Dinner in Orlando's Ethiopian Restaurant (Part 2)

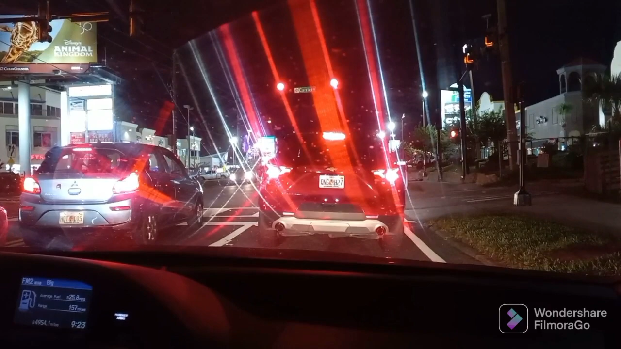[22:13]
खाने का मज़ा लें अब ये है जनाब ऑरलैंडो फ्लोरिडा का इलाका जिसका नाम है इंटरनेशनल ड्राइव और अब वापसी में जाते हुए भी आप इसका जो है मज़ा लीजिए दोनों तरफ
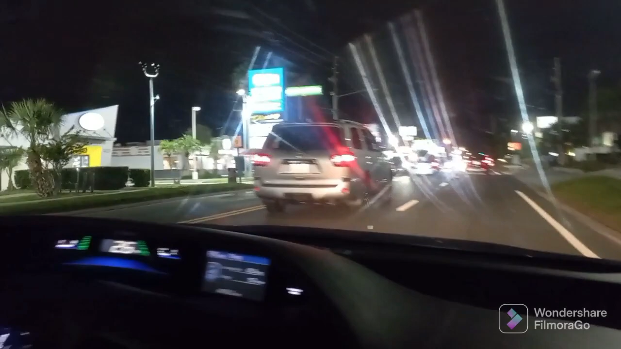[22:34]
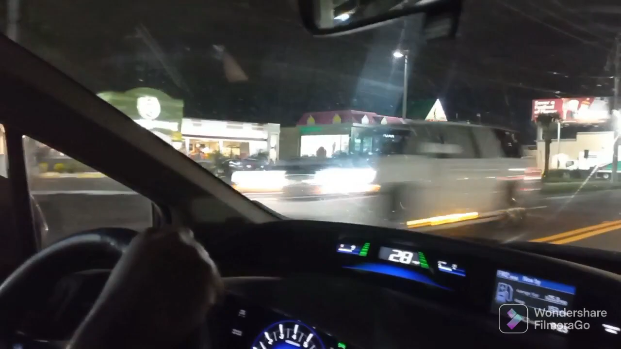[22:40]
रंगीनी ही रंगीनी है और कलरफुल इमारतें हैं